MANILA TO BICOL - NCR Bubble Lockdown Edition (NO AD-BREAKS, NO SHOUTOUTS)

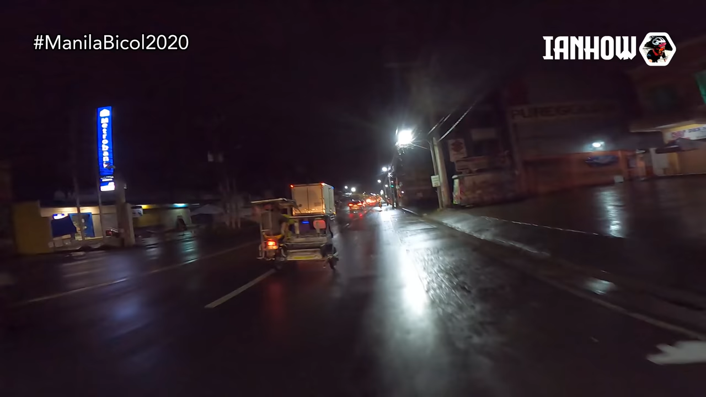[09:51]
Kumaambo ng medya-medya, hindi naman tayo makapagkapote kasi pag nagkapote ka, mainit. Tapos masaya yung kalsada kaya di rin tayo makapaspas. Medyo-medyo lang, medyo madulas eh. Nagkapote na ulit ako, ang lamig eh.
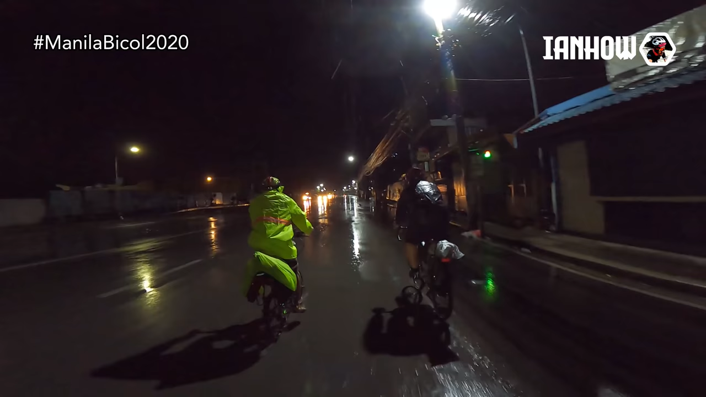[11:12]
Mabuti, maliwanag-liwanag dito ng konti sa Kalamba. Hindi tayo mahirapan pumadyak kahit basa yung kalsada. Yun, nandito na tayo sa turbina. Ayun na naman sinasabi ko. Nawala na naman yung ulan. Tapos balot na balot ako ng kapote.
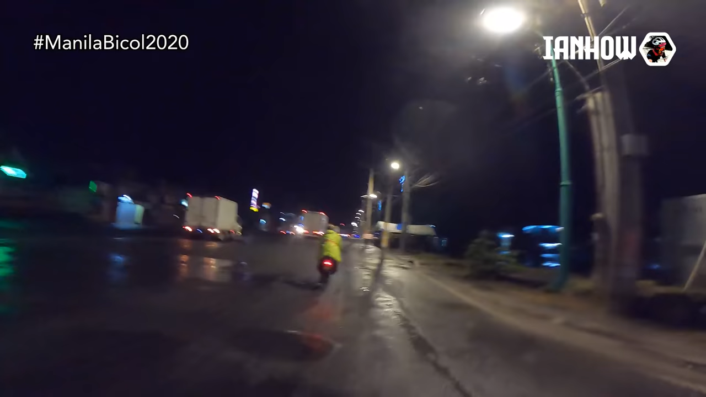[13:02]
Dito sa may pamilihang bayan ng Santo Tomas. Nakakailang ng konti yung mga nakakasabay natin dito. Ang lalaking truck.
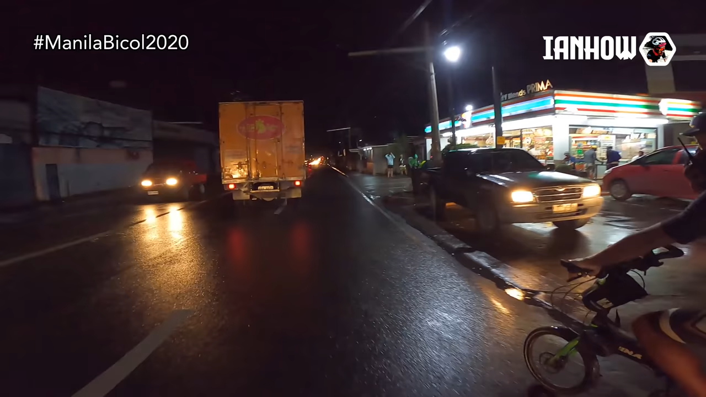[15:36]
Ayun na, dito na kami sa 7-Eleven. Ah! Nakarating din.
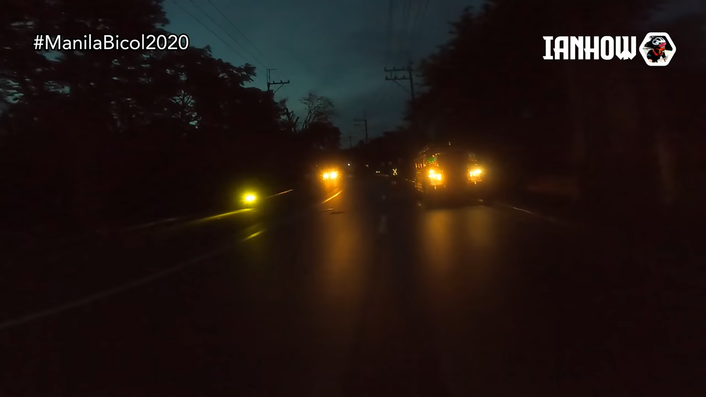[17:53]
tapos lumiliwanag na rin, kaya medyo swabbing-swabbing yung padyaka natin.
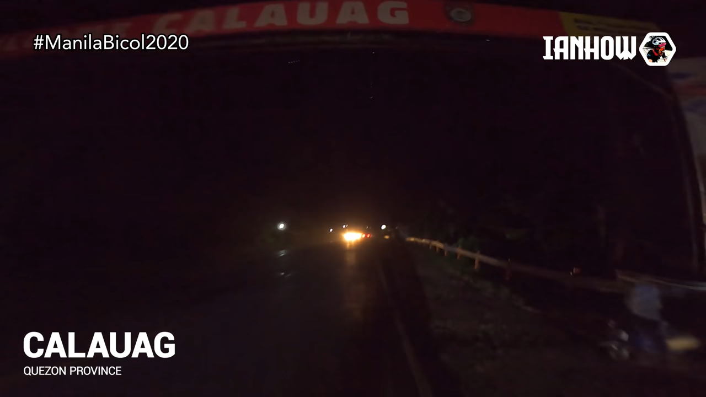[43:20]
Konting kembot na lang, makakarating na tayo dun sa hotel at tutuloyan natin. Baka makakapagpahinga na rin, ay salamat. Uy, malapit na, ito pala tandaan natin. Itong malaking batong to, dire-diretso lang yan.
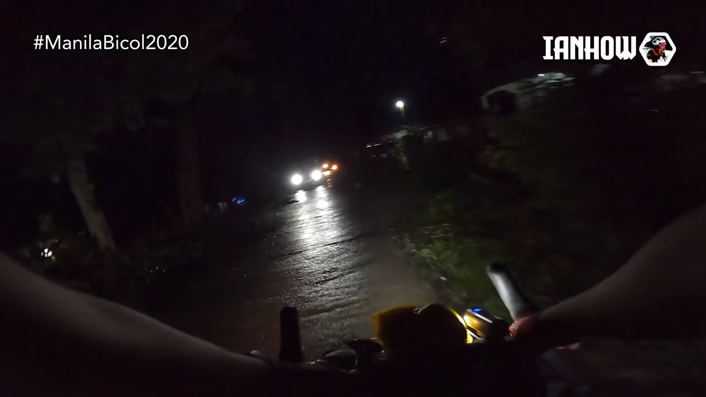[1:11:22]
Dito sila kumanan eh. Doon. Ito, first time kong dadaanan tong ruta na to. Kung sa mga interesado malaman tong ruta na to, naka-on yung Strava ko ngayon. So follow nyo lang ako sa Strava, Ian Hao. Ang galing, oh, andito pala sa looban ng community. Pag doon ka dadaan sa may main road, parang akala mo wala katao-tao dito sa lugar na to na Ragay.
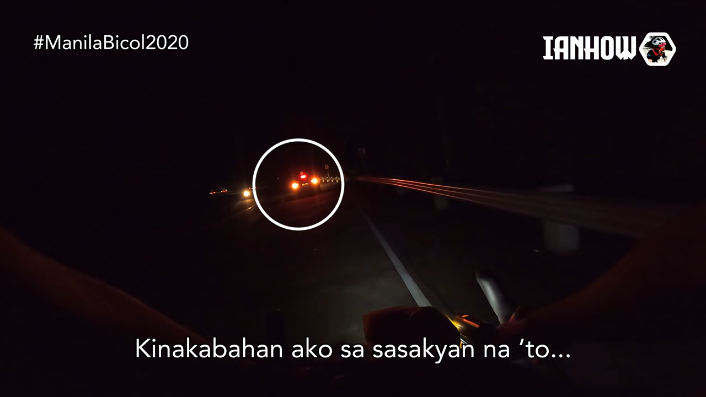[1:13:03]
pero mga in-expect natin mga isang kalahating oras tayo ano.
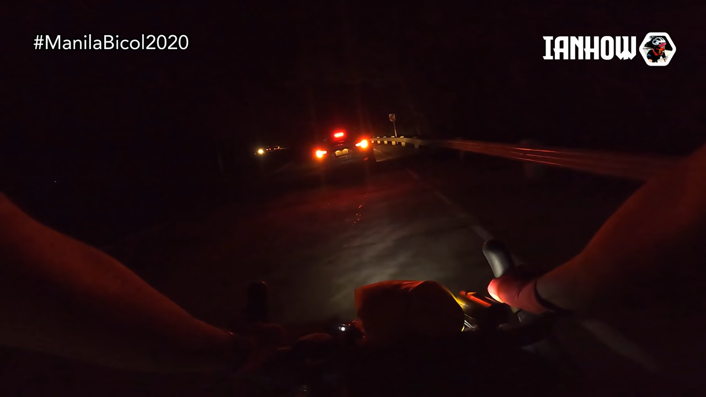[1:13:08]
Oh. Ay, yan na! Uy! Kaya pala naka-hazard yun. Kapot-pot pala yun.
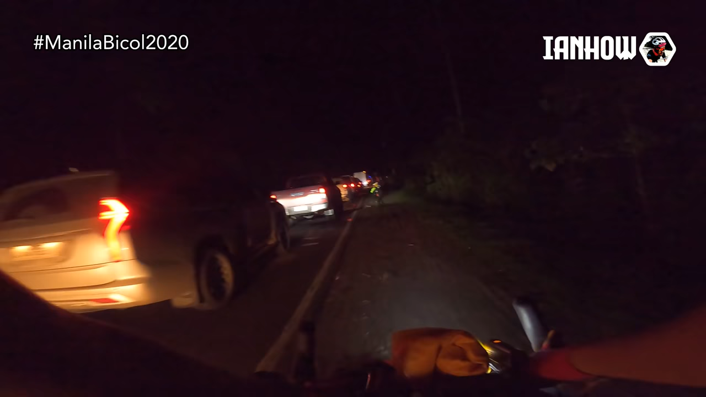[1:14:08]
Ito yung mahabang traffic, oh. Gumagalaw. Hoy, paglampas namin dun sa ginagawang kalsada na yon, traffic pa rin dito. Andito kami sa gilid dumadaan sa kanan. Putik to eh. Haba ng traffic, ah. Alam mo, mahaba ng traffic. Yung mga sasakyan, nakabukas na yung mga pinto nila. Yung mga tao na lumalabas sa sasakyan. Yung ginadaanan namin, ano, putik na madamo. Ayun, oh, pero may trail ng konti. Labas na tayo sa kalsada.
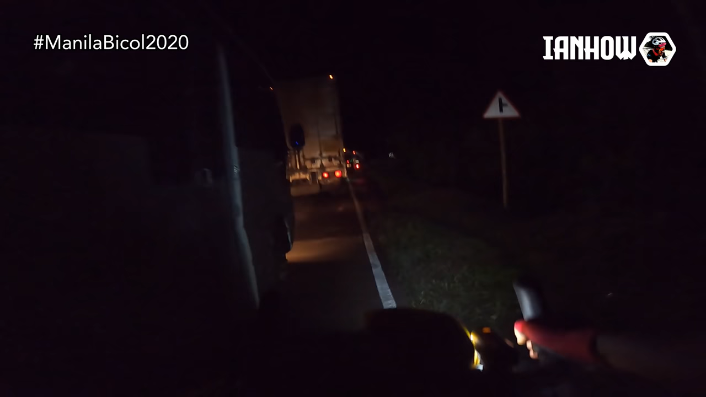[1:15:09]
Ayun, meron ng shoulder dito. Dito na lang kami. Grabe, hindi gumagalaw.
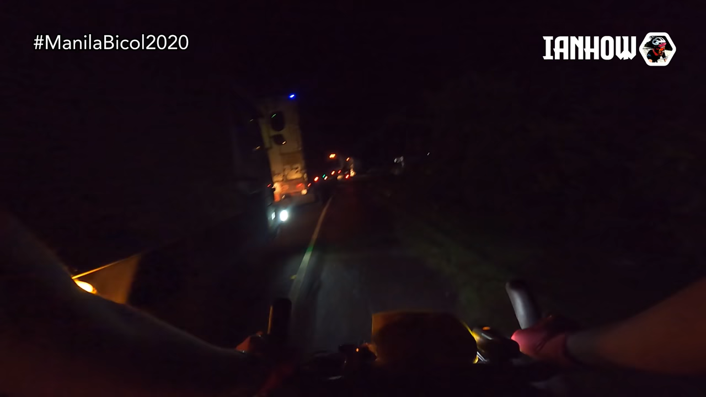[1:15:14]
May tinanong ako mamaroon kanina, saan oras sila nakahinto dito. Try ulit natin kung maliwa. Yun. Medyo maluwag-luwag. Kaya lang, may malaki na naman. Pasok mo naman tayo sa loob.
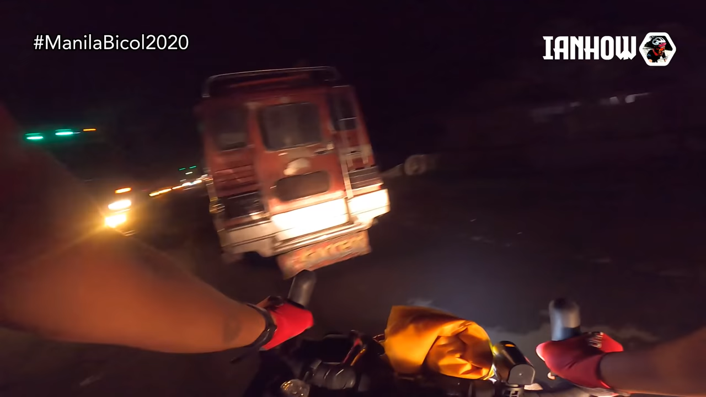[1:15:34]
Ayun, si Sir Ronnie, gilid na gilid na
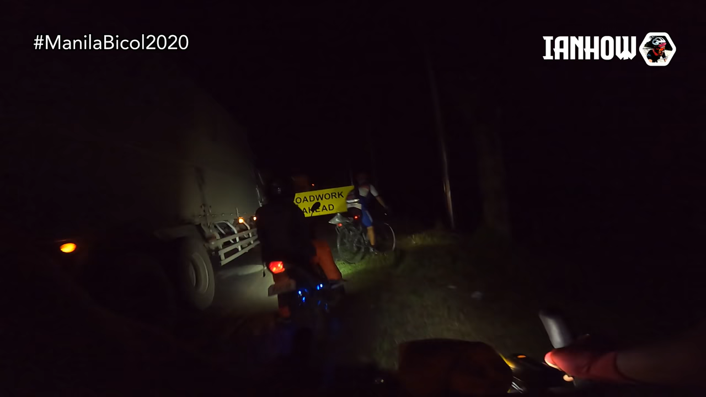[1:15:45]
oh. Sa kaliwa.
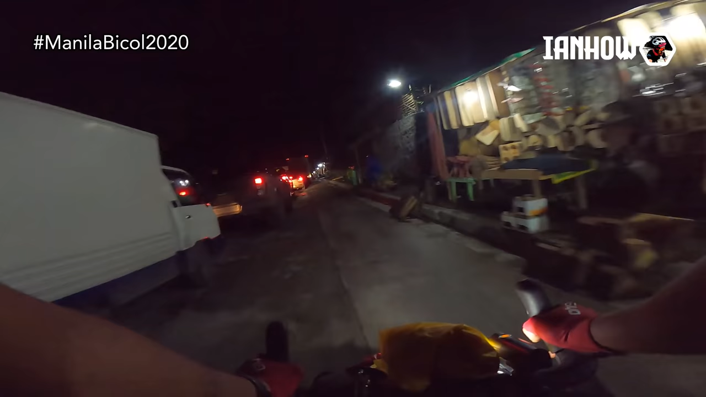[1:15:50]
Grabe sa haba ng traffic. Ang haba talaga. Kawawa naman yung mga na-stop doon sa traffic. Haba, hindi gumagalaw oh.
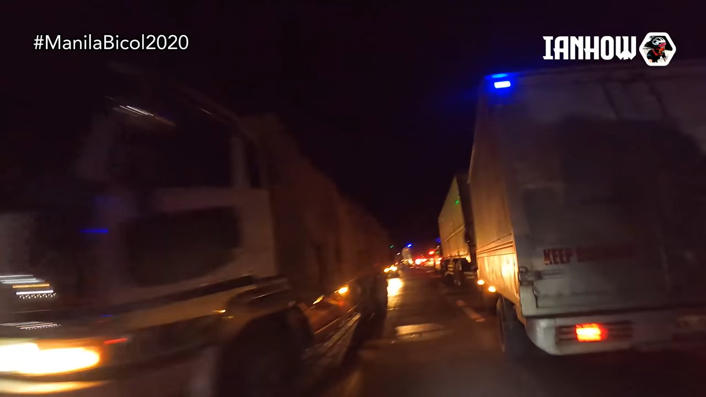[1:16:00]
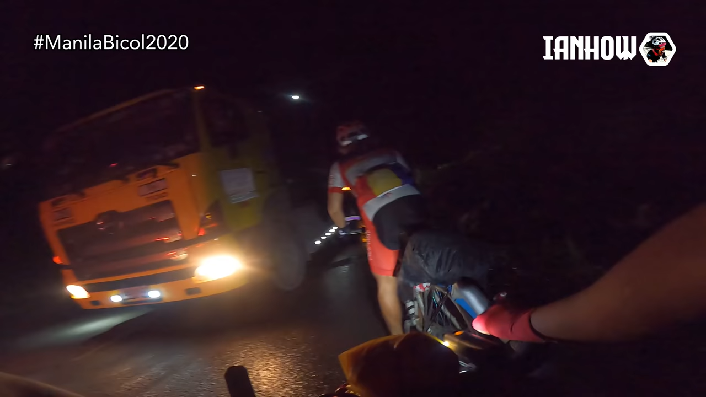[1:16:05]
Ah, pagdating dito, ito yung malaking truck. Nakaharang sa gitna. Wala.
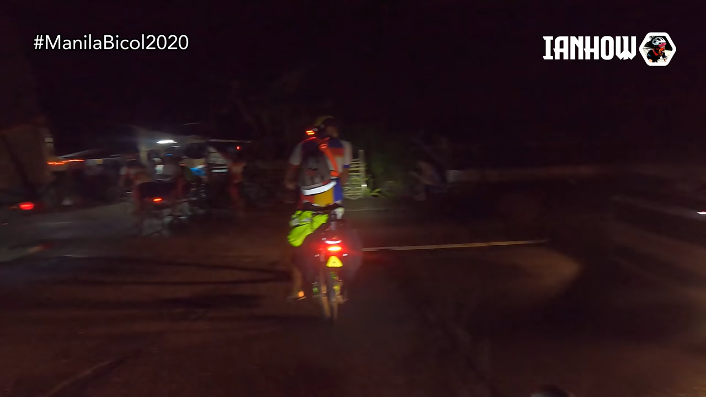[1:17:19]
Grabe itong traffic na to. Ito, pinakamahabang traffic na nakita ko sa buong buhay ko. Oo, grabe. Parang Christmas lights, no? Mahaba talaga. Si Sir JK pala, ang bilang niya, 15 kilometers na ngayon.
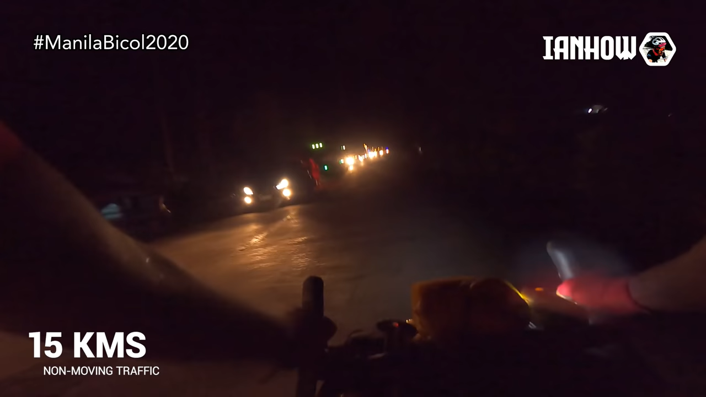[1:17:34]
Mahaba rin itong traffic na to. Ayun, narating na rin natin yung dulo ng traffic. Andito. Grabe. Woo! Yun, nandito na tayo. Ito na yung junction na mapunta si Pukot. Tsaka mapunta ang Dait. Dito tayo sa kaliwa. Mapunta ang si Pukot proper.